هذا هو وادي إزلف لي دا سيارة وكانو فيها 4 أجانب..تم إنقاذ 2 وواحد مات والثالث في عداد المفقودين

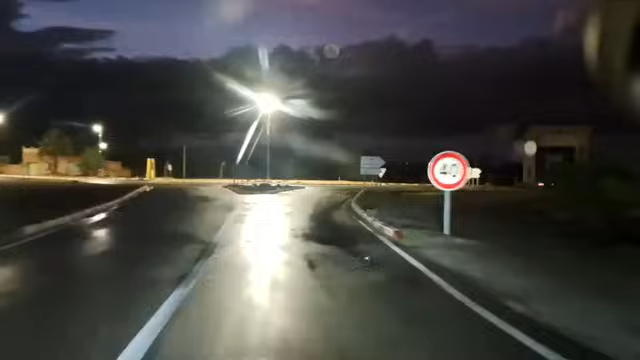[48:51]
راه حنا دابا في تين جداد، حنا في مدينة تين جداد على اليمين ارفود يعني الرشيديه قلميمه والرشيديه وعلى اليسار تينغير ومركز تين جداد اللي كيبعد علينا فقط يعني بجوج كيلومتر وورزازات 225 تينغير 55 وهي الطريق يعني
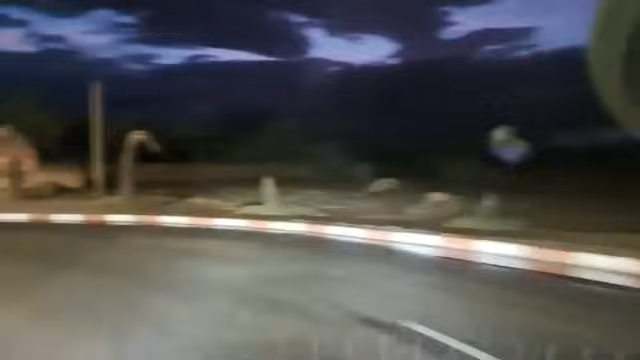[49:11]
على اليسار اللي هي تدي الارفود وملعب هنا فين كان فين كاين
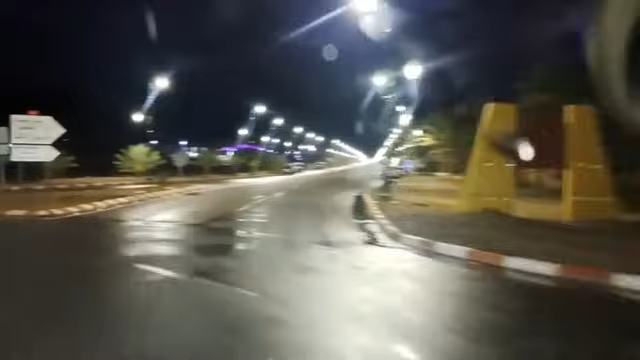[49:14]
وادي ايزيل. فين هاد السيد هذا؟
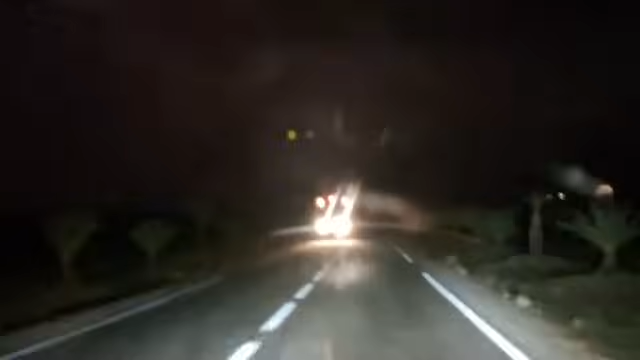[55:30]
راه لقاو بعدا مسكين جوج تاع ميدان كثر داو والاخر مازال الاخر الخمسيني راه هذاك اللي في الخمسينات راه باقي ما هكا يقولوا باقي الابحاث دابا يعني مازالت ابحاث سريه جا الوقايه المدنيه راه باقينا دابا الى وصلنا تما من اللعب نقدروا نلقاو تما في جنب الواد راه باقيين كيقلبوا نشوفوا ندوز حتى الملعب يعني 17 الكيلومتر تفصلنا
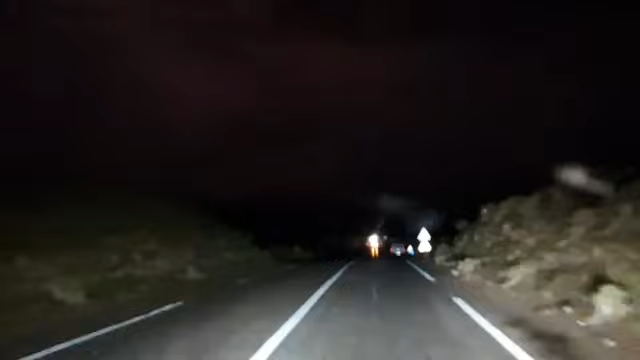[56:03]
من اللعب ونحاول ما امكن متابعي قناه شوف تي في نشوفوا كذلك الاجواء كيفاش دايره هنا وانتم كتشوفوا الرعد كيفاش داير رعد قوي هنا متابعي قناه الشاب اللي باش كنقول لكم توخاو الحيطه والحذر اما هما داك اجانب مساكين كنديين يعني ناس طيبين في التعامل هكايا يعني
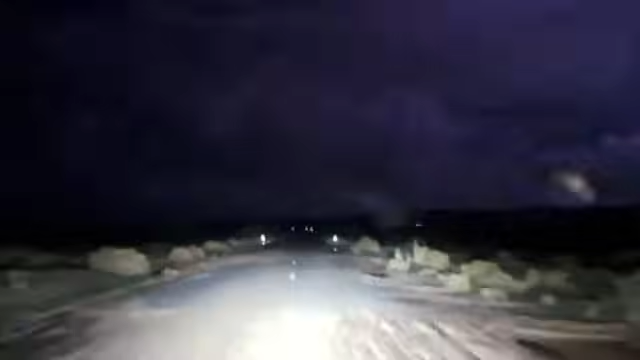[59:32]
للعائلة ديالكم بارطاجيو في الصفحات ديالكم باش أن الناس تعرف بأن مدن الجنوب الشرقي كتغرق هاد الأيام بخصوص بسبب يعني الأمطار الغزيرة اللي كتشهدها مدن الجنوب الشرقي هانتم الطريق كيفاش دايرة لهذا سيروا بشوية راه ما تعرفوش فين غادي تحصلوا ولا فين غادي تكونوا لهذا الانسان يتوخى الحيطه والحذر ويخلي عليه وديان راه كتشوف بان الماء قليل واحد شويه، لكن راه كيجر وكيجر بزاف.